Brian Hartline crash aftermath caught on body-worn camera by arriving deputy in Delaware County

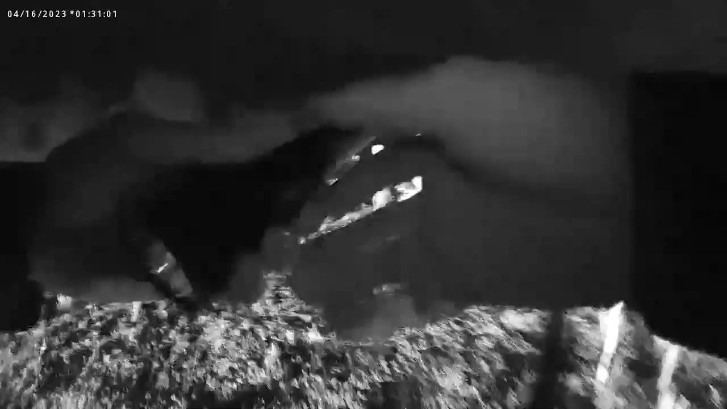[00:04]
No. He's got good breath sound. He's got good breath sound on the both sides.